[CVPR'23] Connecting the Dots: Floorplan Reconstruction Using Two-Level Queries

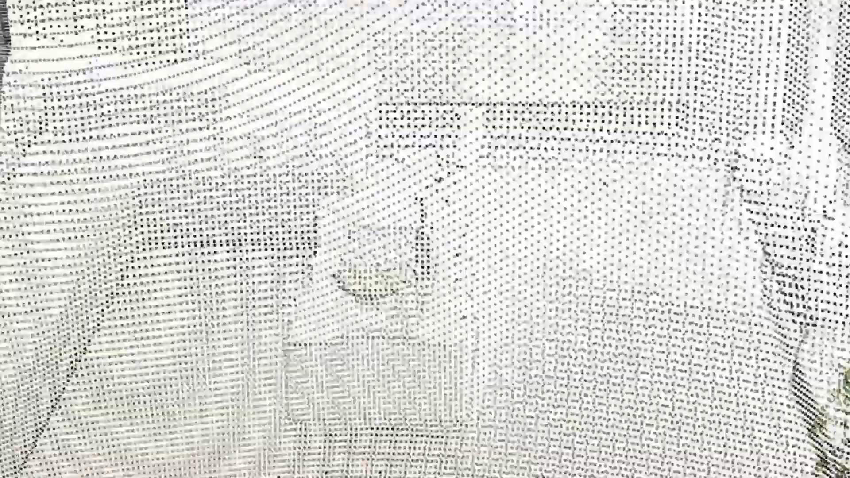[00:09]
Given a 3D point cloud of an Intel scene,
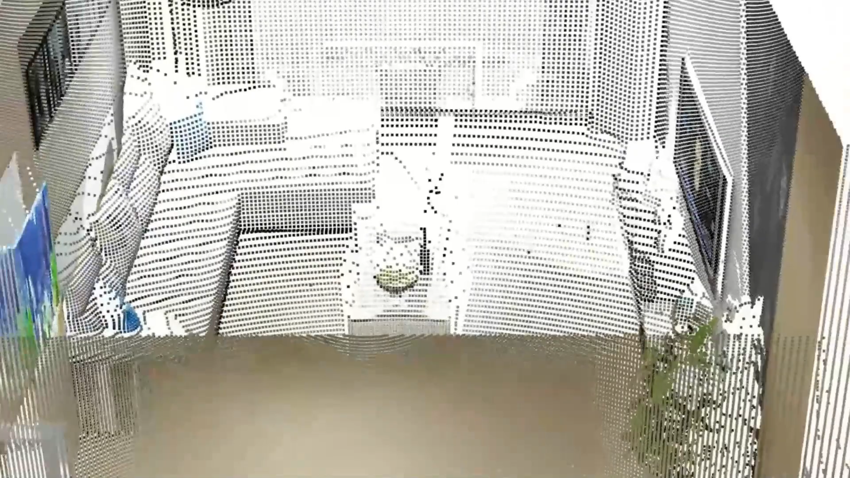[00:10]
usually with noise and incomplete scans, our goal is to reconstruct a vectorized 2D floor plan,
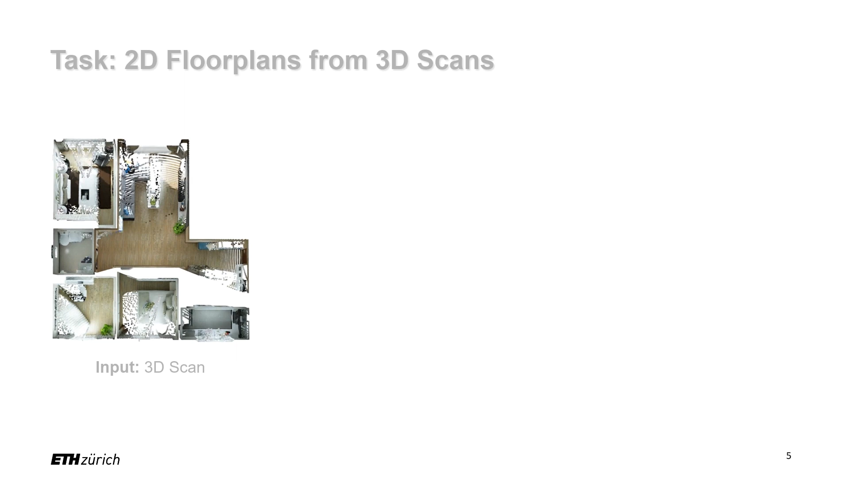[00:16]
which consists of a set of closed polygons.
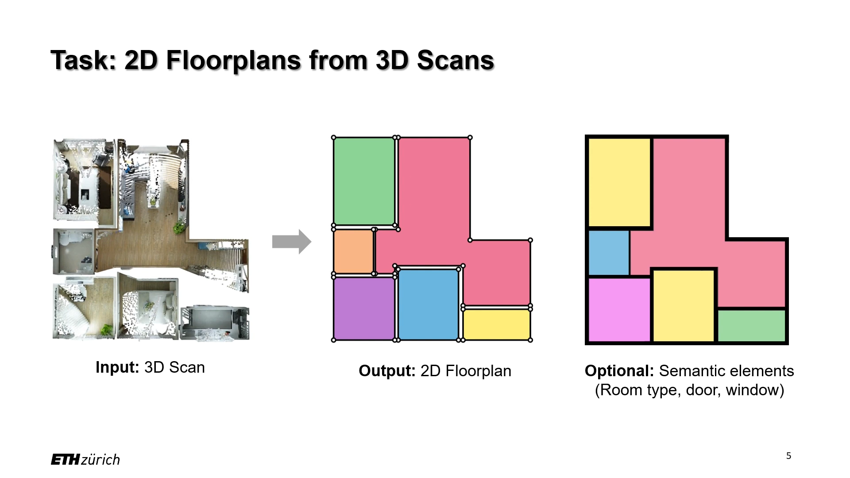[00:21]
Optionally, the floor plan can be enriched with additional information such as semantic room types and architectural elements like dolls and windows.
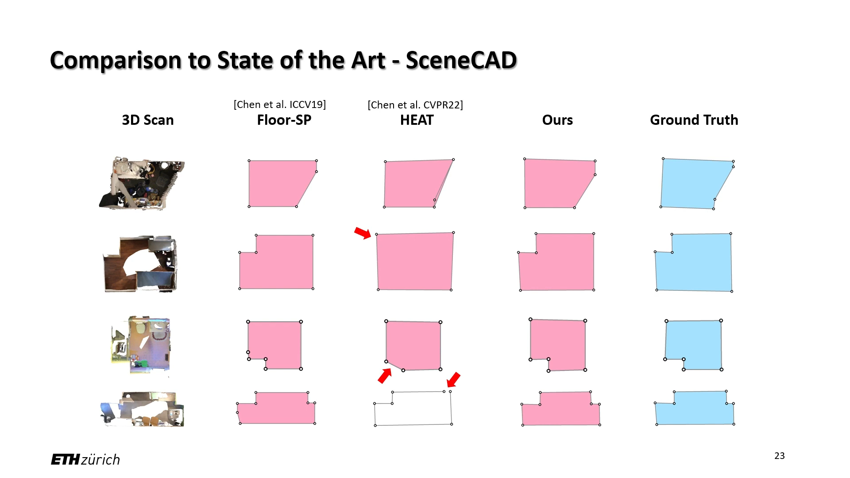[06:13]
Flow SP tends to produce redundant corners. By contrast, our method is more robust in these cases.